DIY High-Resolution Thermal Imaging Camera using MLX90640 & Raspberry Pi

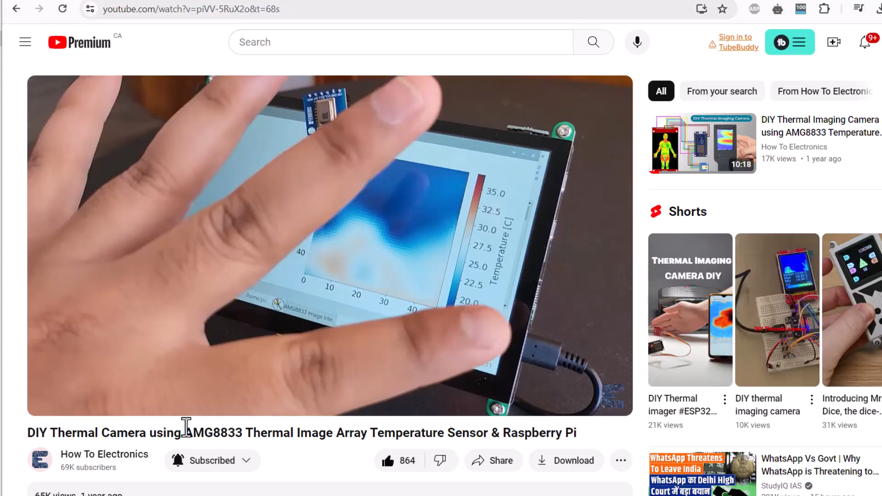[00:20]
we built a DIY thermal camera using the AMG88338x8 thermal image array temperature sensor. Since it was an 8x8 pixel array thermal camera, only 64 pixels could be used.
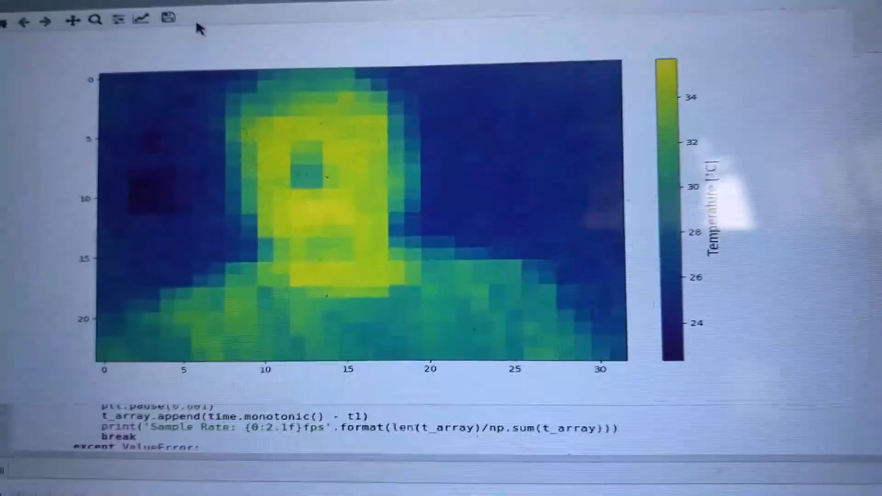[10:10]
Hence, we need to remove the noise and make the image smoother.
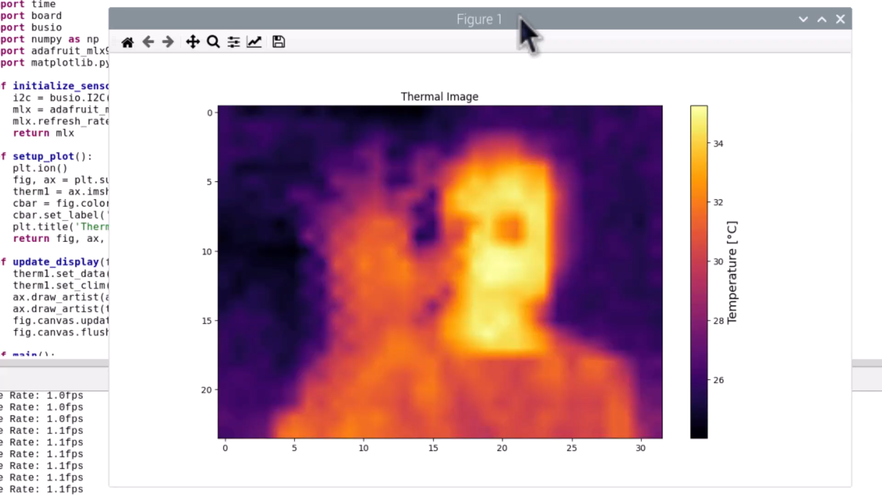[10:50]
The pixelated view is removed now and the image appears appealing.
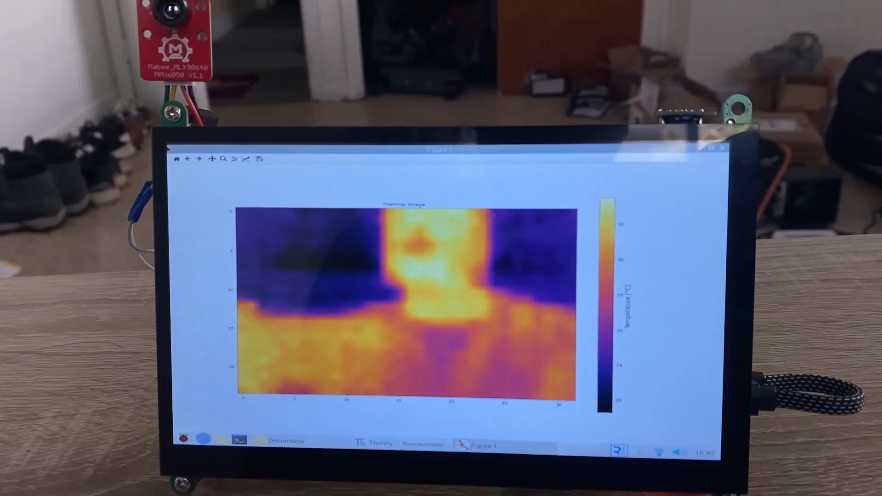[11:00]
This is the advantage of interpolation. Bring some hot objects or just introduce yourself in front of the camera.
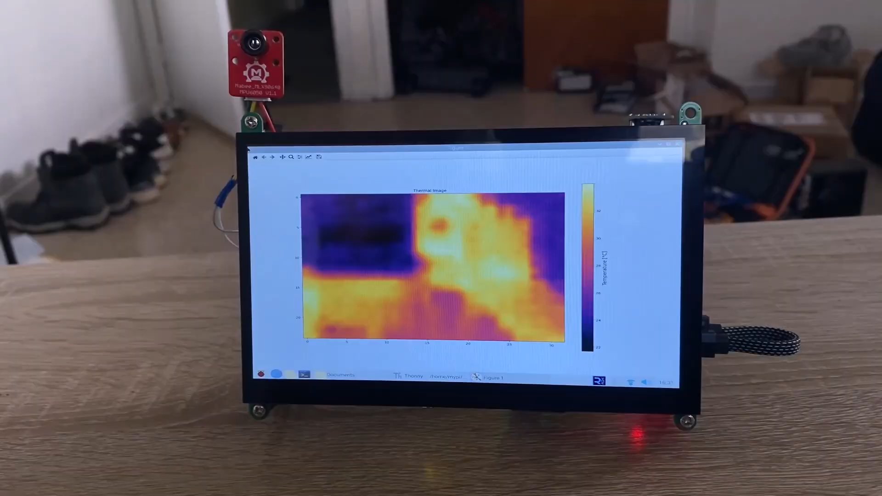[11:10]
The displayed live video shows the heat map where red is for high temperatures and blue is for cold ones.